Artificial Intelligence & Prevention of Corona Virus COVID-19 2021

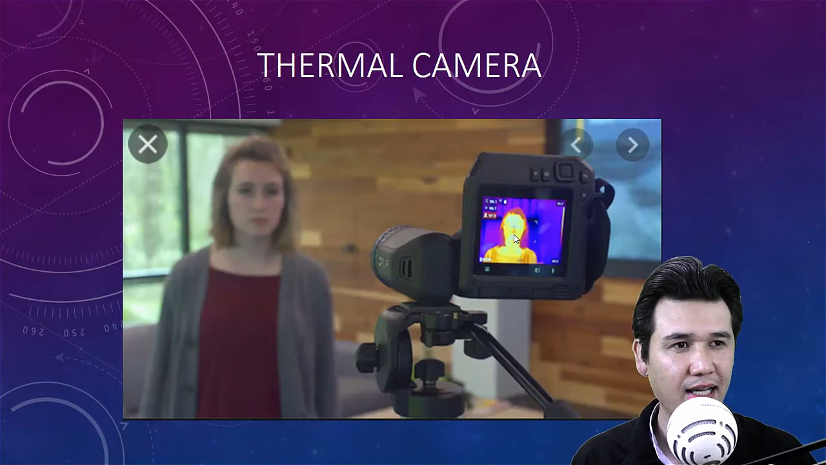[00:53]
that one and you can see that the person is standing in front of the camera and we have the thermal image thermal means that the temperature of the person can be detected by that camera okay and if we have a thermal camera in public places and the place in in the places where people are moving then we can displace that device and we can connect that device with the database of the computer like we have nadra which provide the national identity card and